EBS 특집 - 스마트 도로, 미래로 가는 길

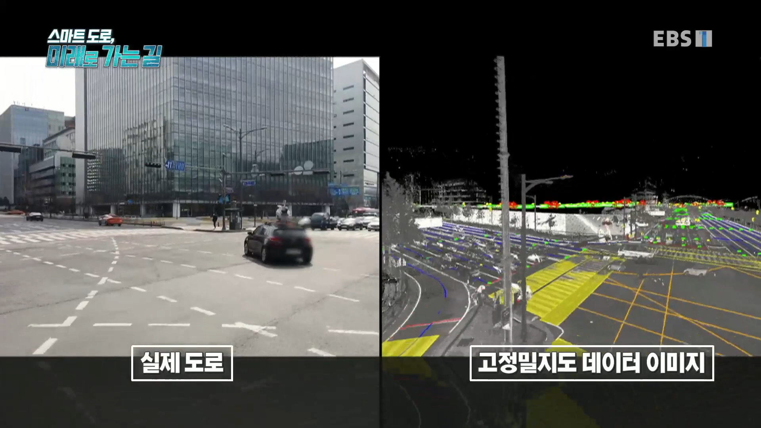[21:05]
물리적인 콘크리트 도로를 디지털의 가상 도로로 완벽하게 복제한 고정밀 지도는